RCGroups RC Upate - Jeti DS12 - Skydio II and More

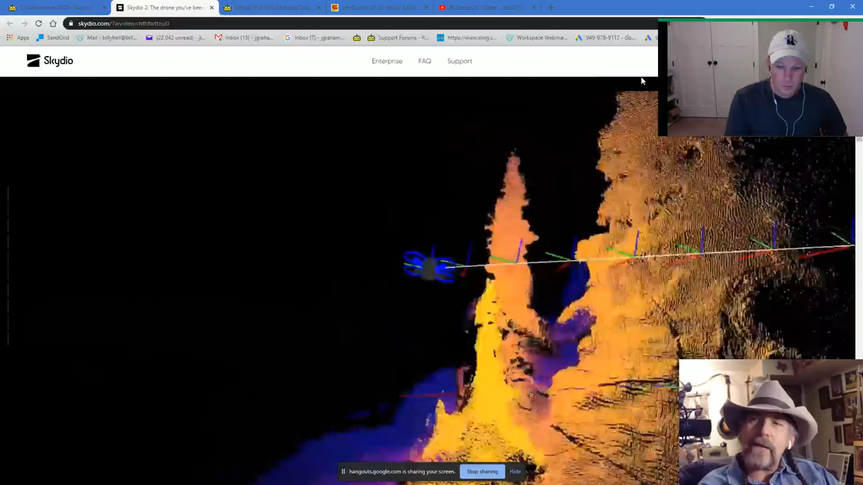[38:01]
world that it knows where it can and cannot fly, which just is mind-blowing.
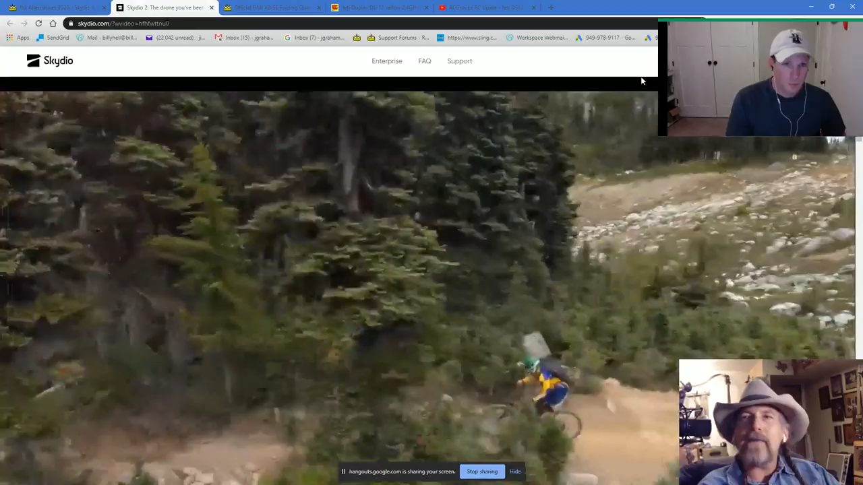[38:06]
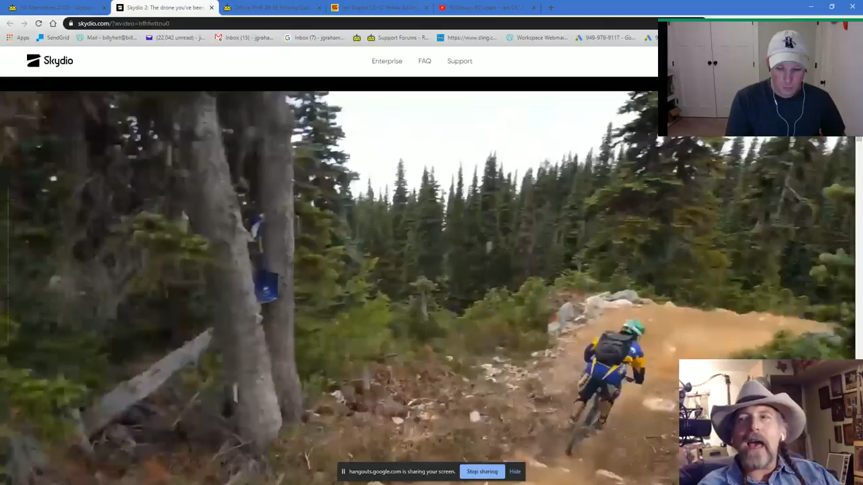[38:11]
And I've got to think Skydio might be the leader in this right now as far as getting that amount of information. It is.
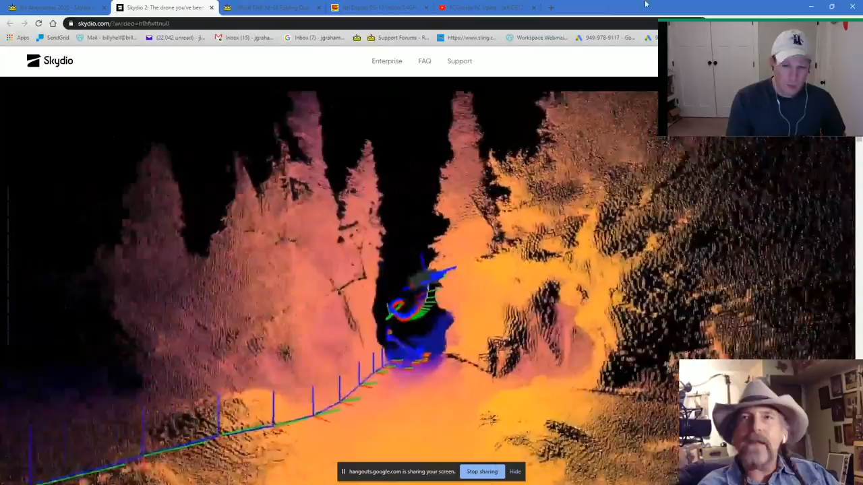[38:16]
They have the best tracking currently of any drone that's not using external sensors to the drone.
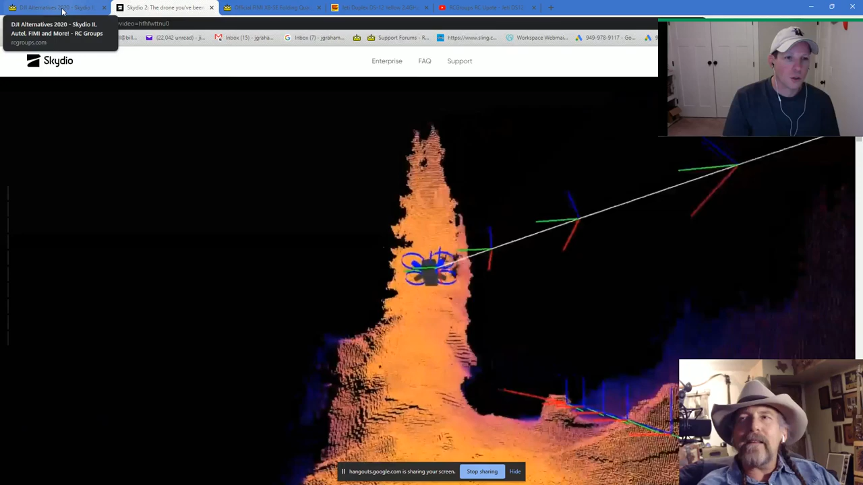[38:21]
Which is crazy. Yeah, it's awesome. So when you're looking at these guys, I've realized there's some things to think about.